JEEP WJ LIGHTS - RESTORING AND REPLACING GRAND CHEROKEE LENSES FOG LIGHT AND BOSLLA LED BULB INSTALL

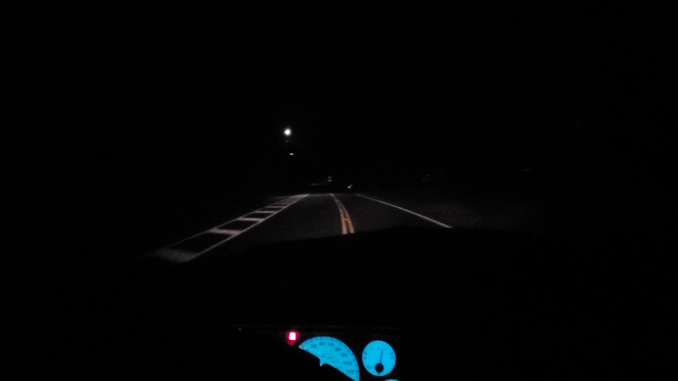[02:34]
I think the airbag light is probably brighter. Let me just hit on the fog lights. There we go. Fog lights are on now too. And that did just about nothing. So let's take this on the highway. See how it does there. Here we go about the merge on the highway. Still nothing special here. Got the fog lights on too. Let's hit these brights real quick. Yeah, the brights actually do much better. But then again, they're brights and they're supposed to.
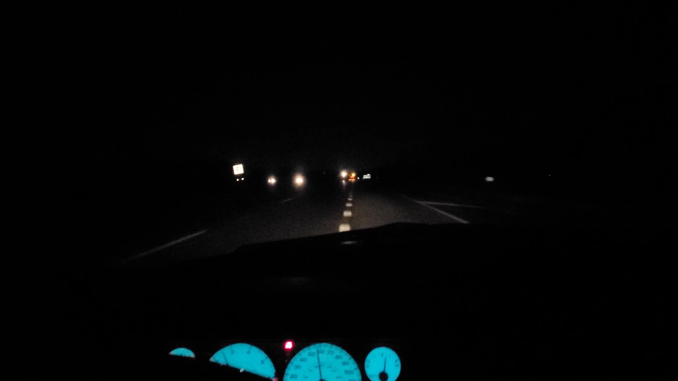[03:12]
We got a wide open road, no street lights, and it is dark. So let's head home and I'll show you my headlight restoration trick.